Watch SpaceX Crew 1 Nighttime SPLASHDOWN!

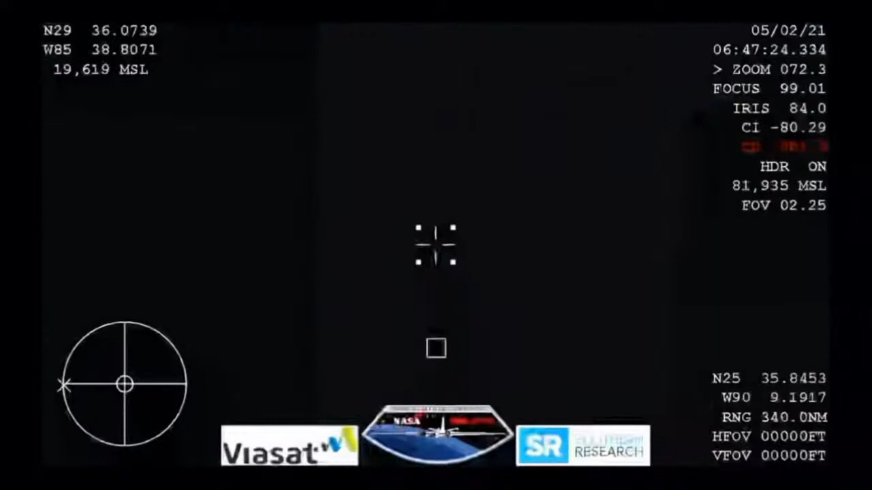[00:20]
and this view from our wb-57 aircraft with its thermal imaging cameras we will be looking for the crew dragon to come into view and there you can see it in the entry of earth's atmosphere crew dragon continuing its journey home so there's a material on the bottom of the capsule pika 3.0 stands for phenolic impregnated carbon
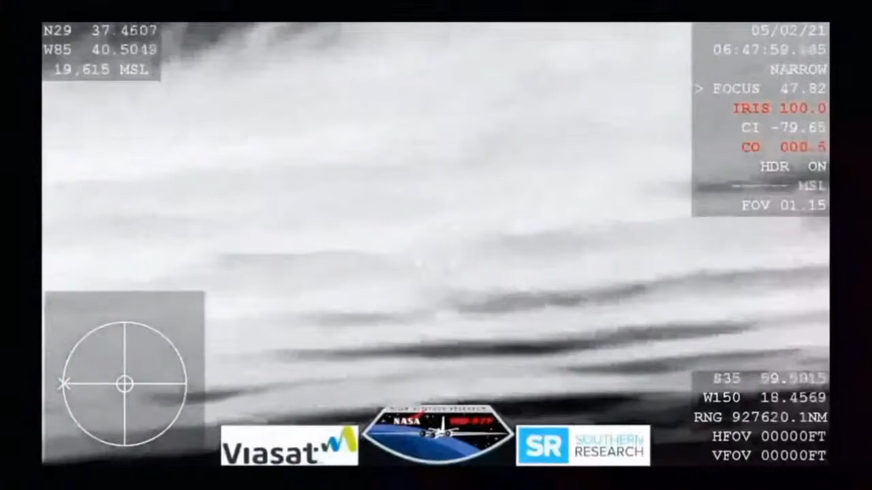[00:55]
ablator that is the material that is really shielding the capsule from all of that extreme temperature and so the the capsule itself goes in sort of bottom first and
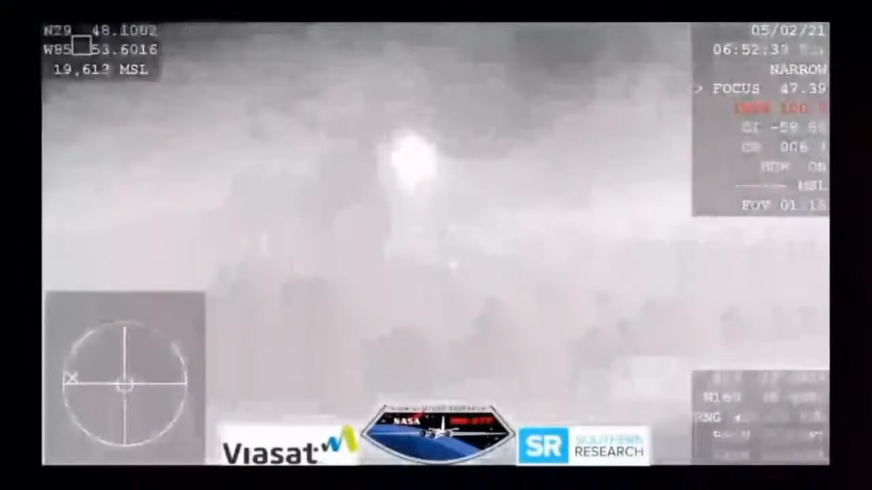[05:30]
We are expecting them to deploy any minute now.
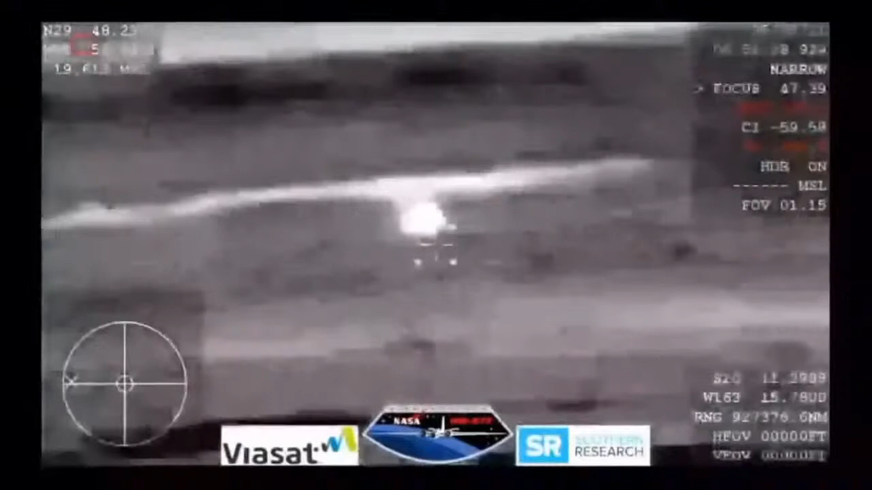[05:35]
And it looks like those might be our drogue chutes.
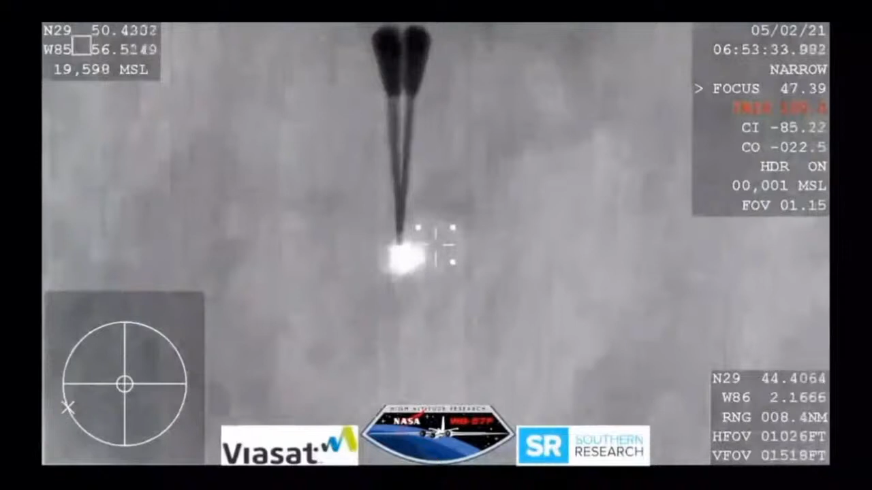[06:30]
Visual on four mains.
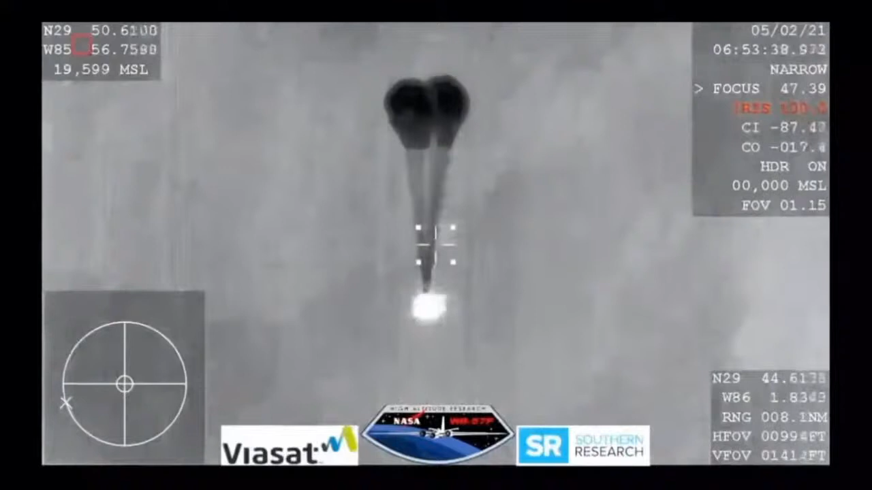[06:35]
And Resilience copies and we see a nominal descent rate.
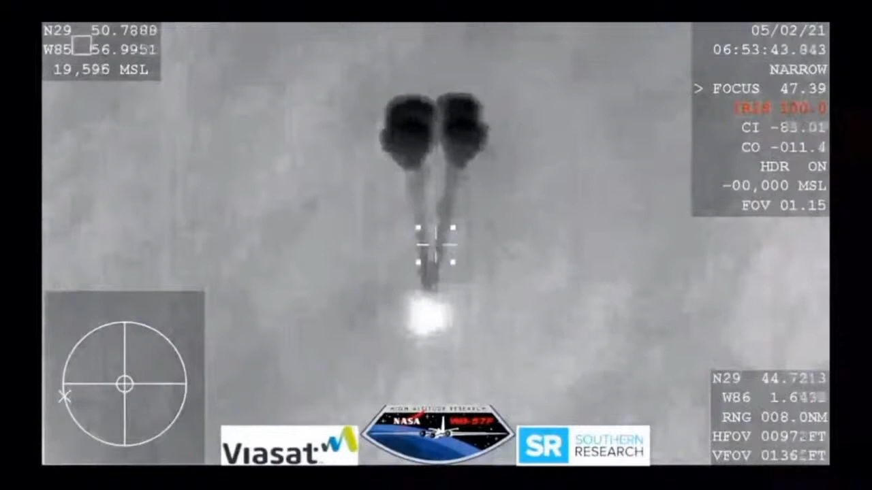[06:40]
SpaceX copies and concurs nominal descent right.
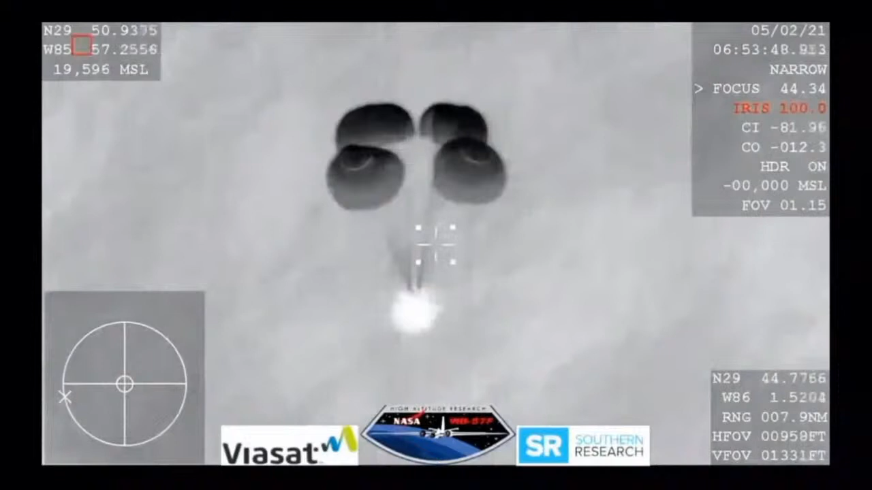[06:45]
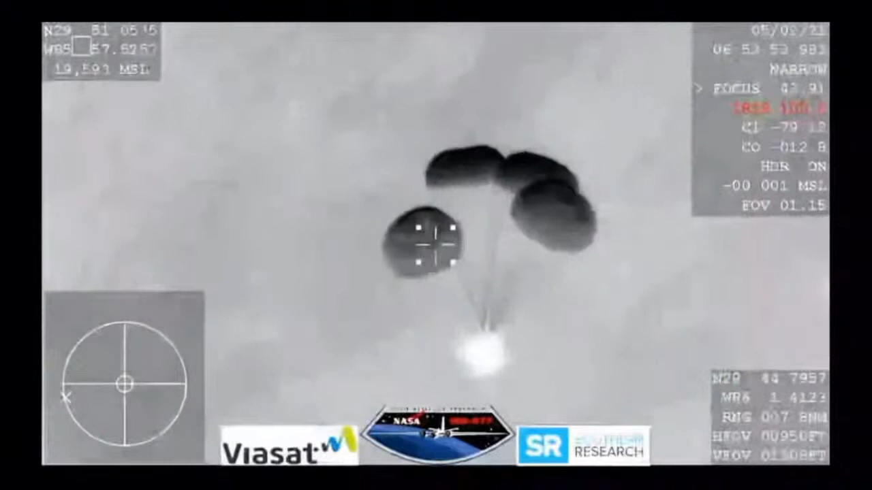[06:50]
And this view coming from the WB 57, very clear image of those four main parachutes, slowing the vehicle down to what will be about 16 miles per hour prior to splashdown just off the coast of Panama City, Florida.
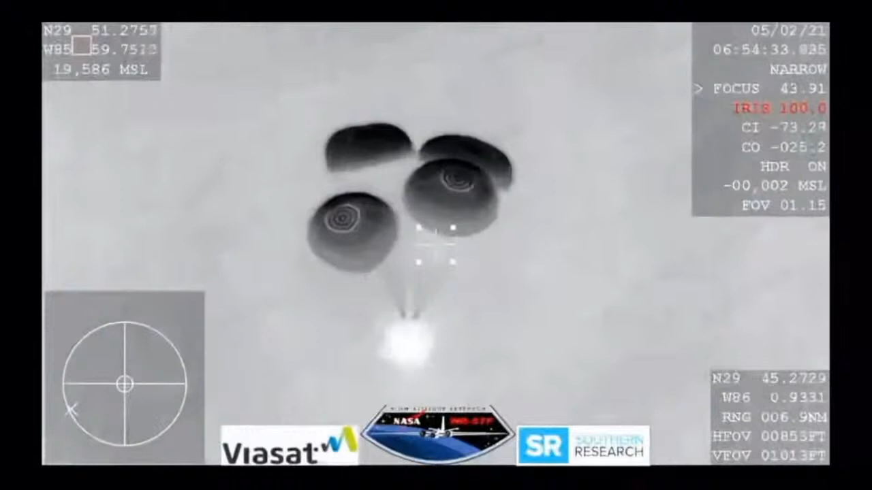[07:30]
So we are waiting for visuals of splashdown. The Dragon 1 program had a great success with water landing with 20 successful splashdowns over the course of that program, nine of which were carried out by flight-proven Dragon spacecraft.
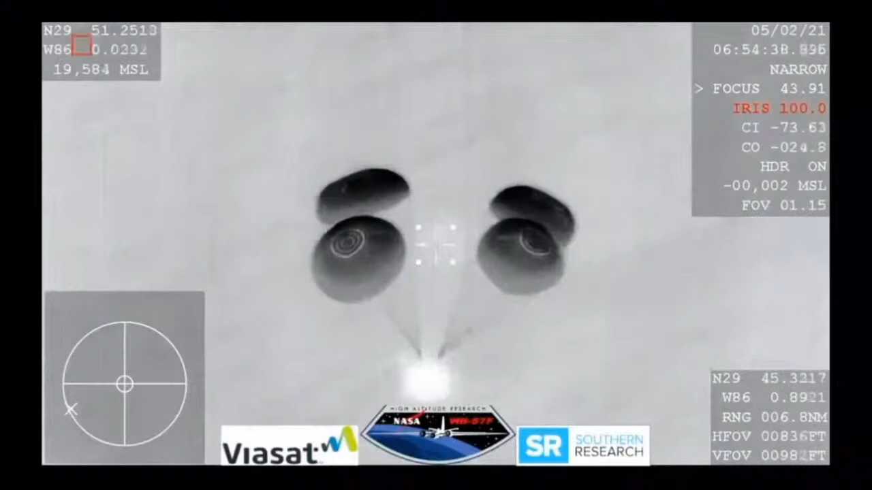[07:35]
Space hide, you've broken, but we show you just under 800 meters, still good descent rate. Just under 800 meters from the earth.
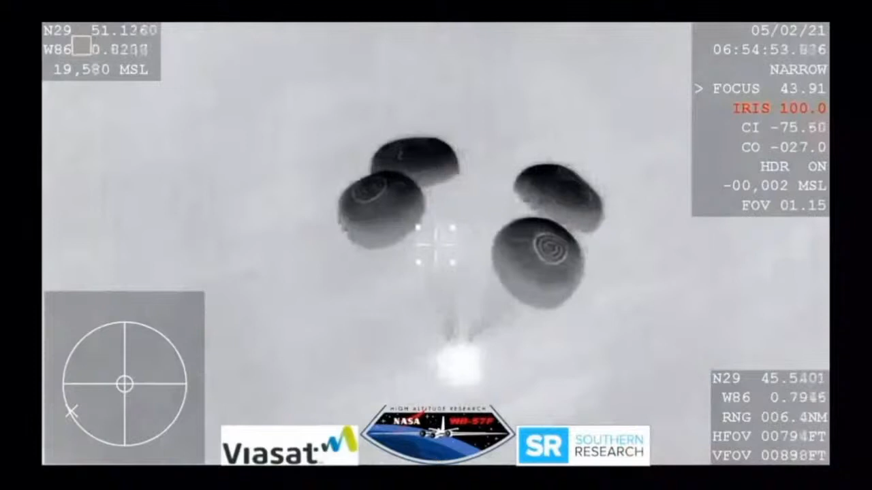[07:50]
That's about half of a mile. And we are tracking splashdown.